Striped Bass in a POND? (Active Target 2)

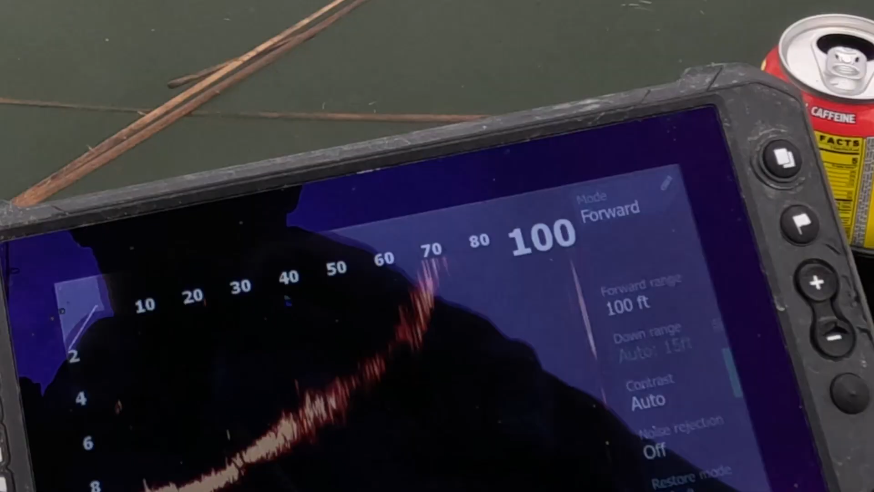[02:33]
guys see the arm so this is facing over there so i'll move this see there's a bass up top
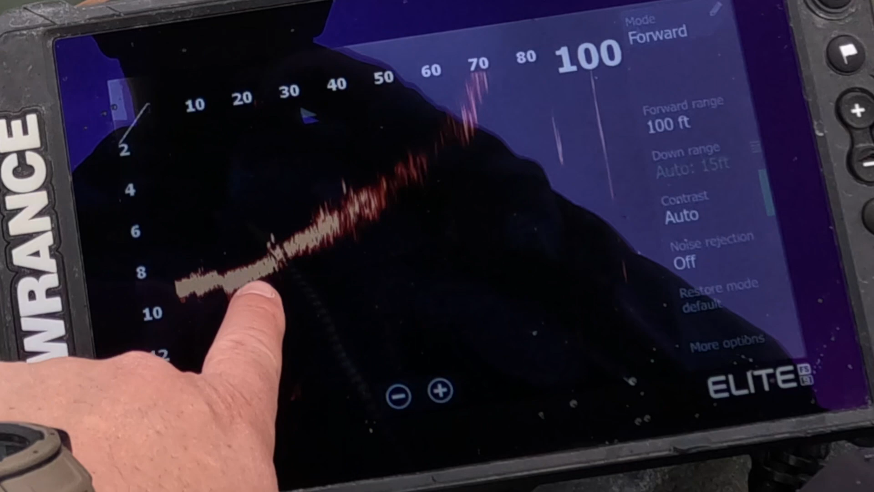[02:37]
see these two bass and there's another one up top there well that's a good sizer so he's
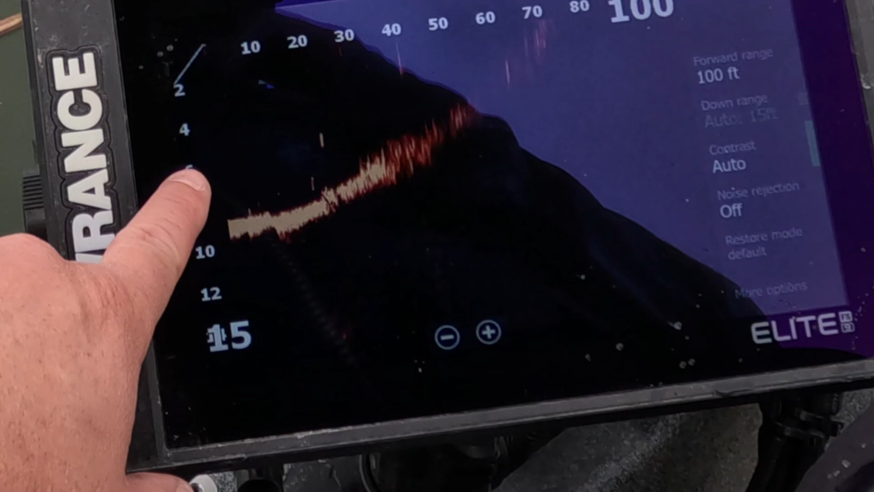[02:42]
six foot about 30 feet out so let's
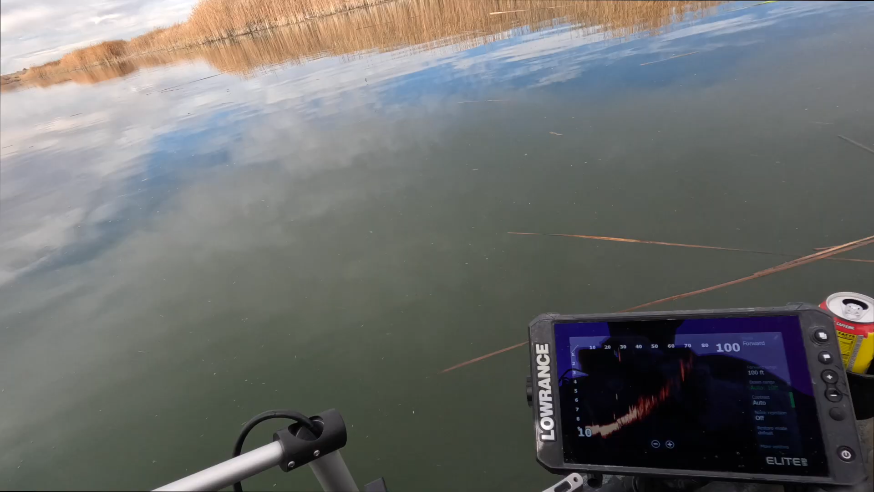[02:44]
see the arm so he's over there six foot down about 20 feet so by that stick out there oh yeah there's three of them
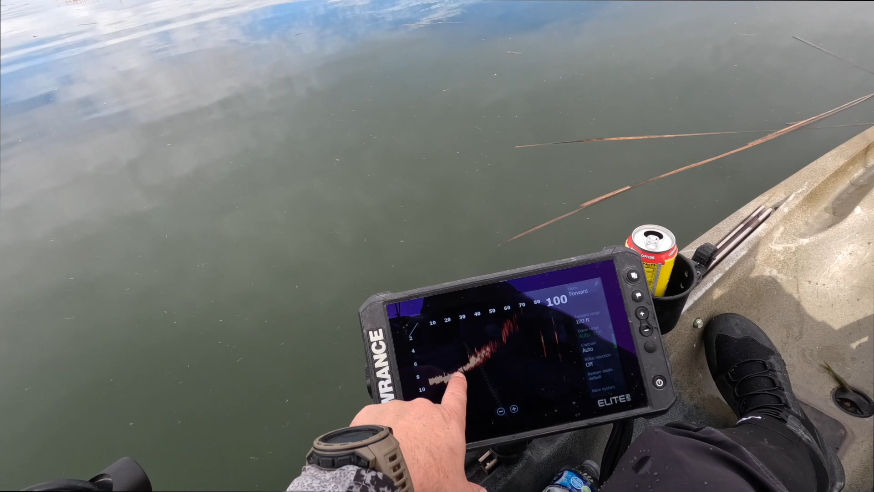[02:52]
chilling on the bottom see the stick about right out there let's get this ned rig fluke set back up i think
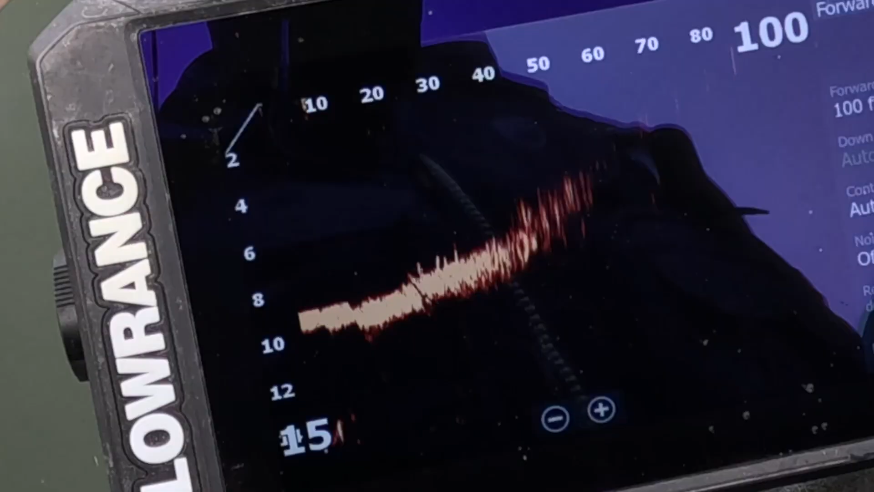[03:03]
that's my lure right there yep see that bass going for
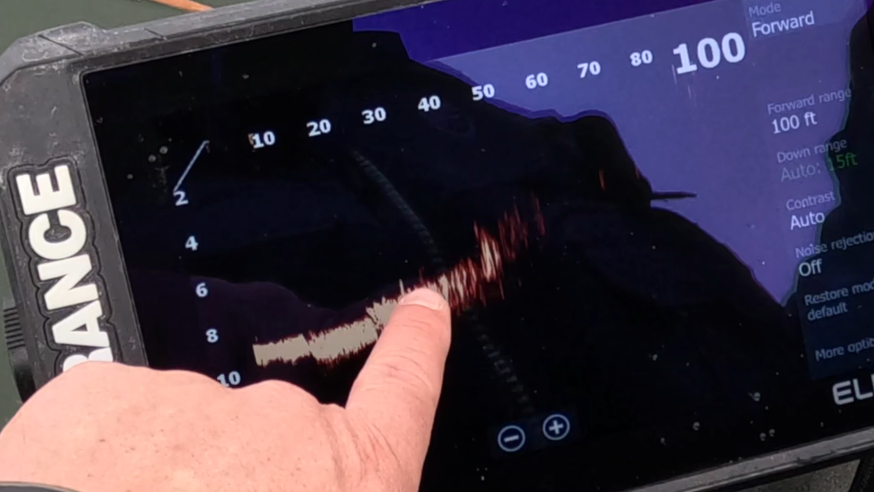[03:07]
it there's
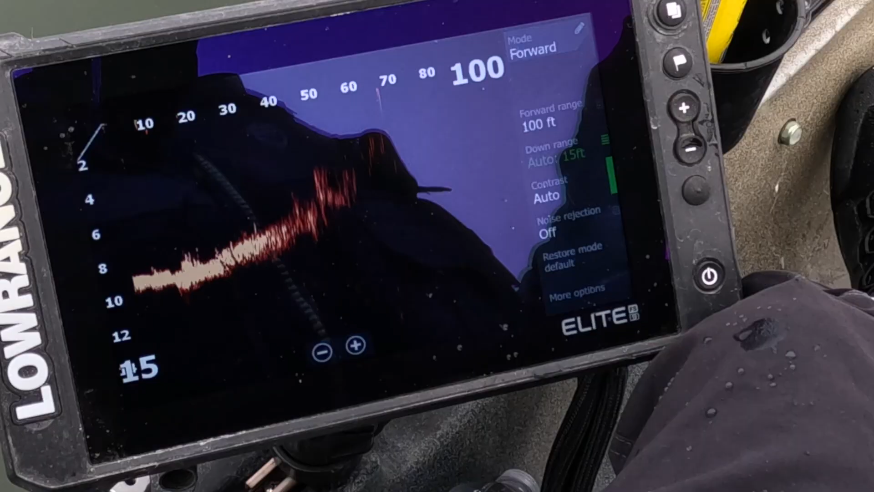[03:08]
a lure see the bass chasing it
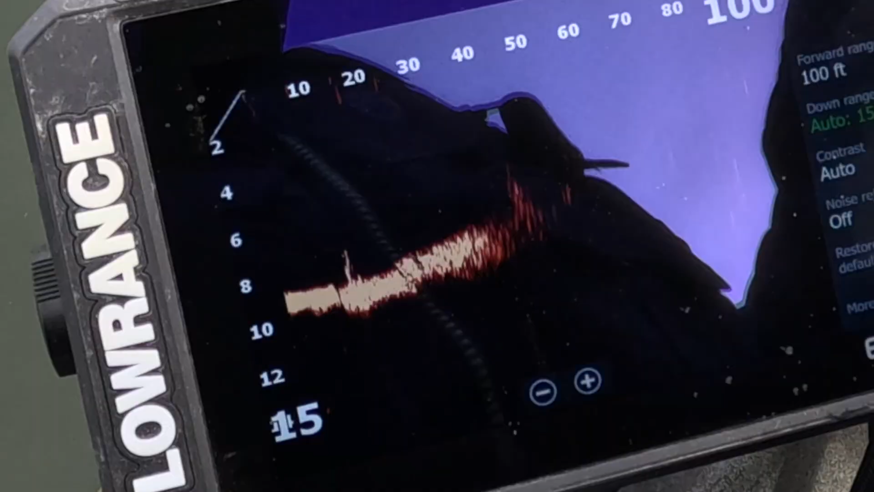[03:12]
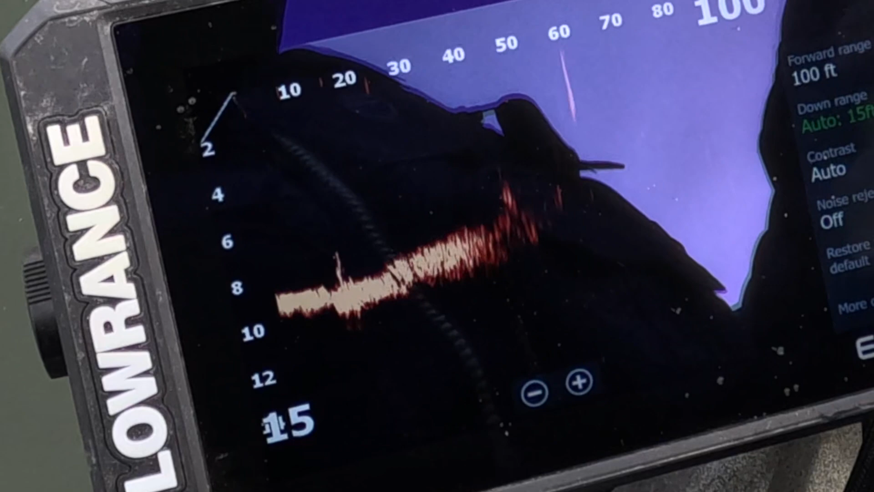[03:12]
see it hop that's the lure right there i'm just hopping